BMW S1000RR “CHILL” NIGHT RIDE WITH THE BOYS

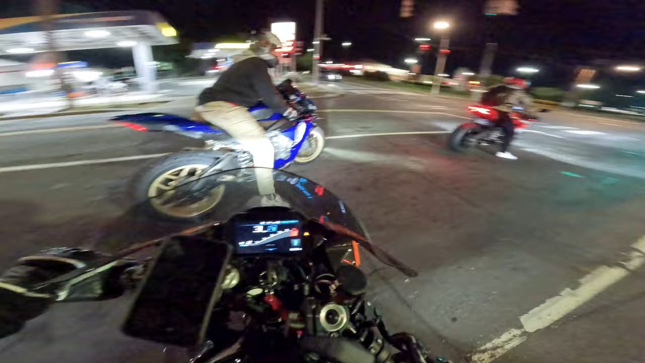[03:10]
Oh, right to the highway, yes sir. Oh yeah.
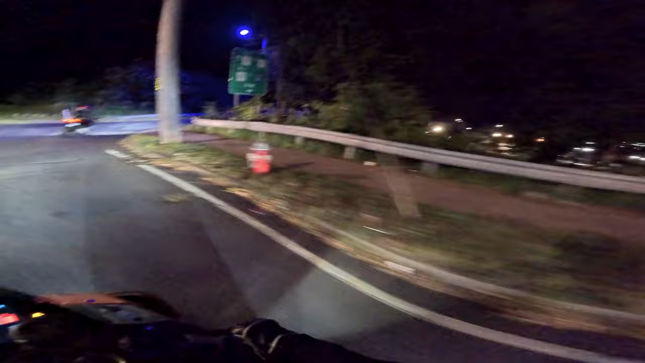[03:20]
Let's go to the highway, brother. Merging on the highway so slow.